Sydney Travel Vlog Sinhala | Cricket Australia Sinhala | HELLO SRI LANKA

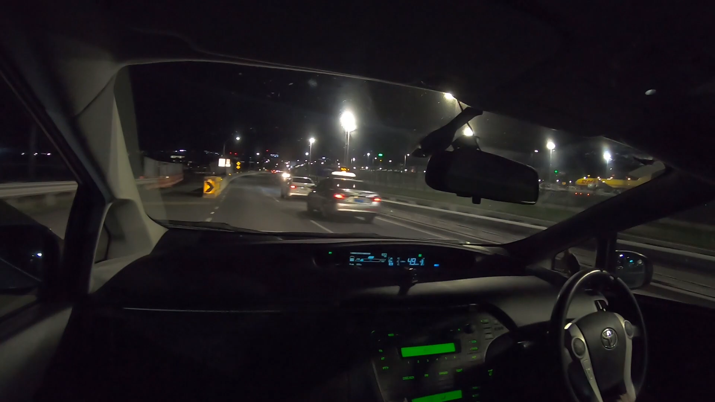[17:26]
දිස්වන්නේ සිඩ්නි එයාපෝට් එක ඔස්ට්‍රේලියාවේ බිසි එයාපෝට් එක පාර DHL
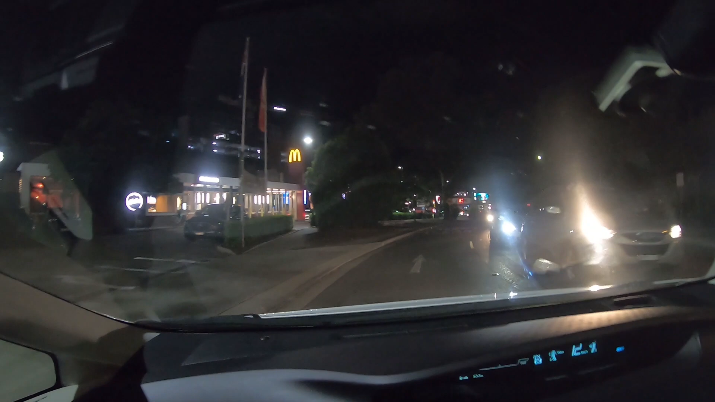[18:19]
මට යාළුවෝ ඇඩ්‍රස් එක කියලා දීලා මෙතන මැක්ඩොනල් එකේ නවත්තන් ඉන්න කියලා අපි මැක්ඩොනල් ඇතුලේ යමුද KFC චිකන් වැඩ කෝටිය අප බලමු ඔබෝ මාර බිසි